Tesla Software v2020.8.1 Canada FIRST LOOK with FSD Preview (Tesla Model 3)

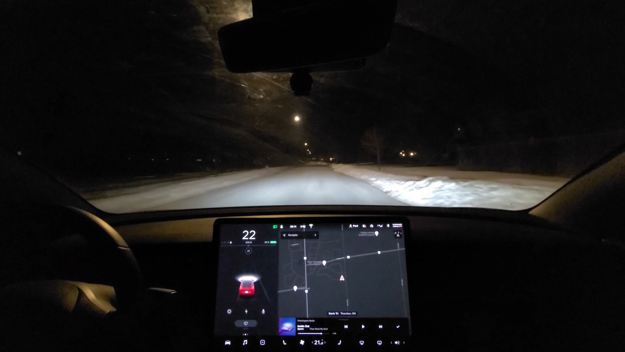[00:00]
Hey, it's Tesla Canuck. This is just an initial test of the full self-drive visualization. It's a great day for Tesla owners who are outside of the U.S. because now we get this. Yes, we do. For the longest time, we've been waiting and waiting. Now we finally have visualization.
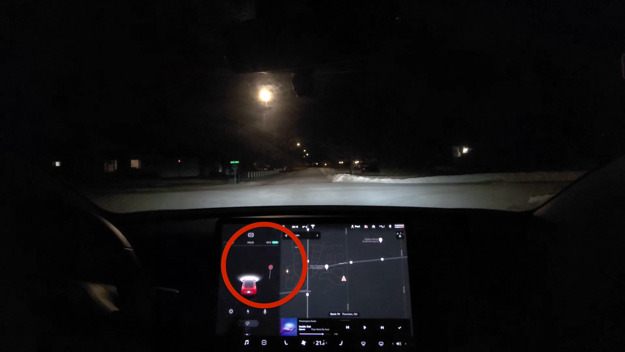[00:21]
This is fantastic. Let's just go for a quick drive. I couldn't wait. I just got the 8.1 upgrade. I'm going to do a more in-depth video about this update and the visualizations in Canada. This is just a teaser pack, if you will. Is it a pack? It's only one video. Well, no.
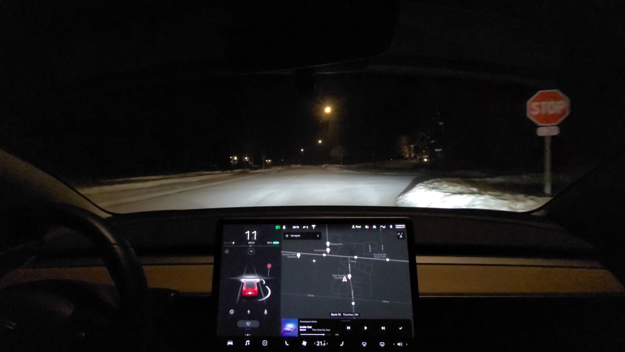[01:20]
reacts to shooting past a stop sign. We should have that feature here in Canada as well now. But clearly, we've got the visualizations. Let's go for a drive. It's just after 8 o'clock p.m. Eastern Standard Time. I kind of live in the boonies. It's not too busy right now. Let's check it out.
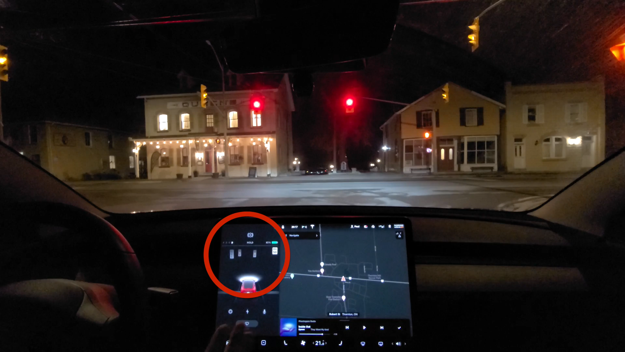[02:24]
But I am curious to see what it's going to do as it approaches this light. It is... It was going to go right through it. Okay. This is interesting. Like I said, us Canadians, this is new to us. So, clearly, it sees the light. It can see the color of the light.
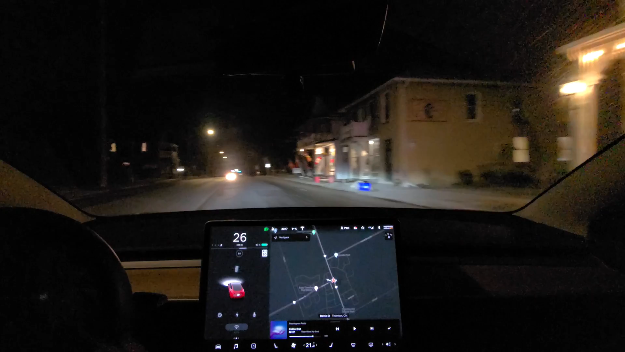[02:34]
At least we saw the green. It looked a little bit gray on the red. So, I'm wondering whether or not it didn't pick up that light. Okay. Let's try this again. Okay. We've got autopilot on. I'm going to dial back the speed a little bit. There's some cars coming. Okay. Clearly, I'm not going to let this go very long.
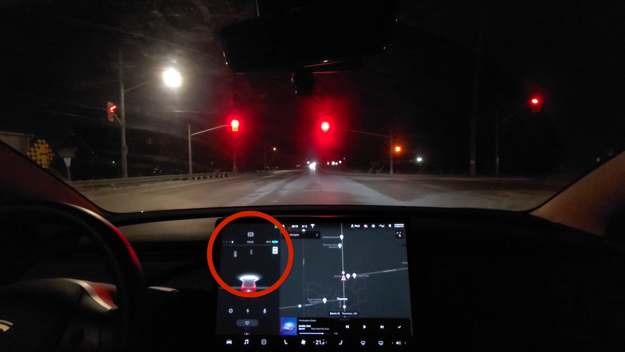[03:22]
Let's see what it does here. Let's see what it does. Negative. Negative. It is not reacting to red lights. So, it looks like here in Canada, anyways, that we do have the visualizations, which is great, but we do not have that feature where autopilot will react to a red light and presumably a stop sign. I'll have to find a stop sign to try that as well. But, like I said, I'm just going to take... This is a very quick video. I just wanted to do an initial impression.
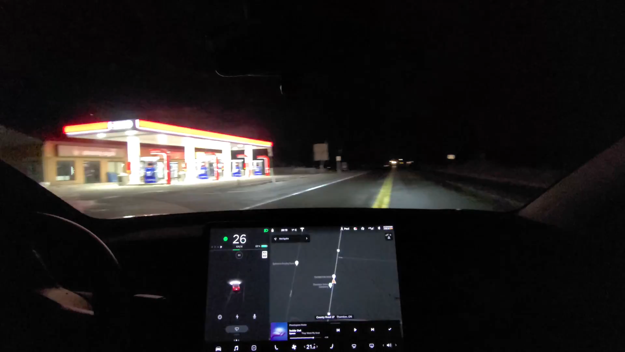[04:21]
where autopilot is reacting to a red light. If you're from the U.S., you're watching this, you have full self-drive and you have
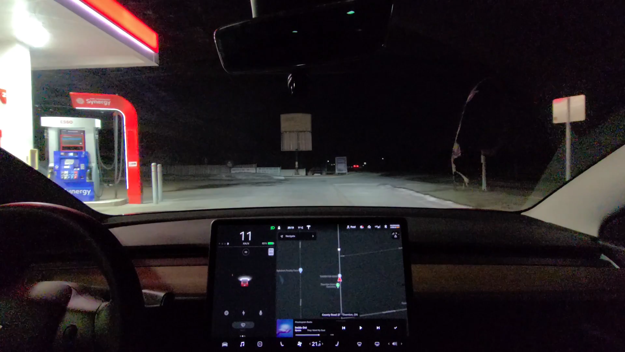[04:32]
the full self-drive preview in hardware 3. I do have hardware 3 now. Obviously, you need that for the visualizations. I really want to know if the reaction at a red light works in the U.S. or at a stop sign. Alright, that's it for just this quick simple first preview.